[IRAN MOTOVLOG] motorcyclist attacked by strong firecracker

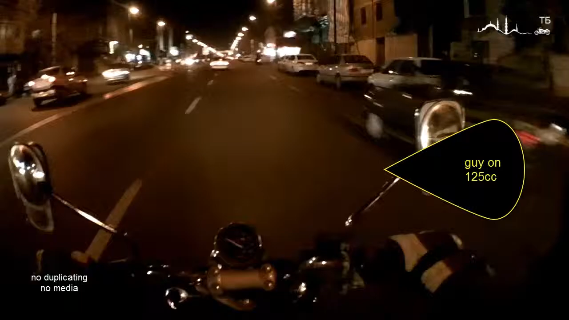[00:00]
What is that? The smell is drying. Tehran is one of the most polluted places on earth. I mean, it's kind of close to Beijing. Fuck! What was that? It's so fucking crazy.
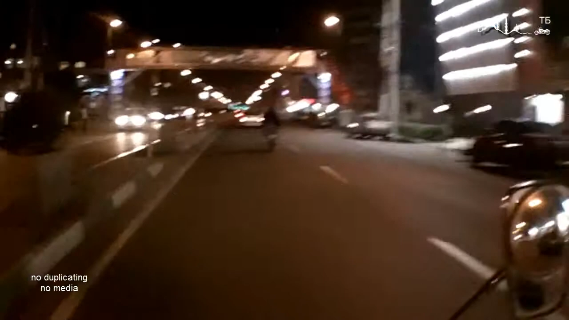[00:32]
Who threw that? That drive? That was awesome. Because we just got to the air.
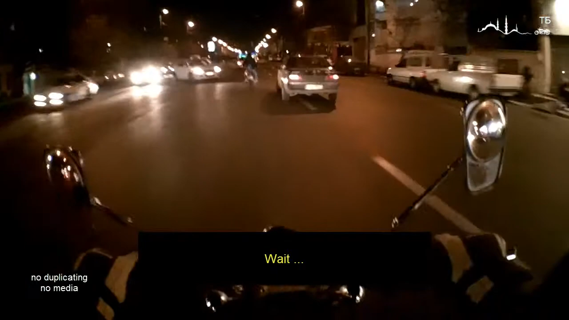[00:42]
It's like fighting in Iraq. Where is the ISIS? Where is the Daesh? Fuck!
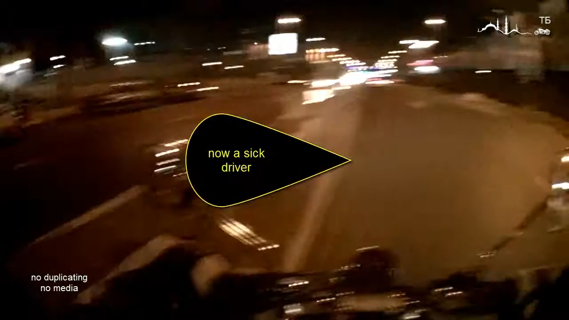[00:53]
I'll motel everyone! I am not a racist or fucking idiot. But fucking idiot. It almost caused me dead. Fucking Naja.